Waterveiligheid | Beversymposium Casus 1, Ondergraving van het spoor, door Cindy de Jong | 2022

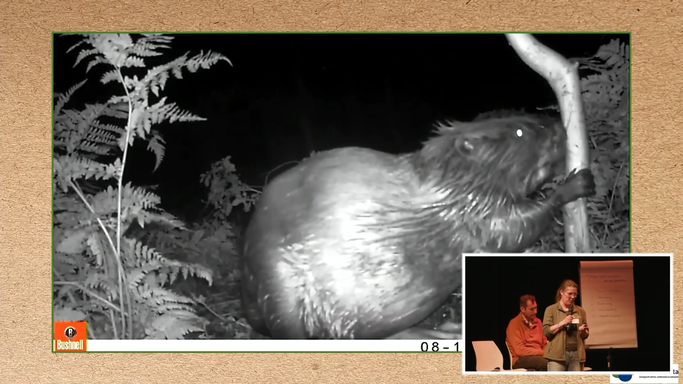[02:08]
En ik heb ze even naast elkaar gezet, de beide foto's, vooral ook om even te laten zien hoe groot ze zijn.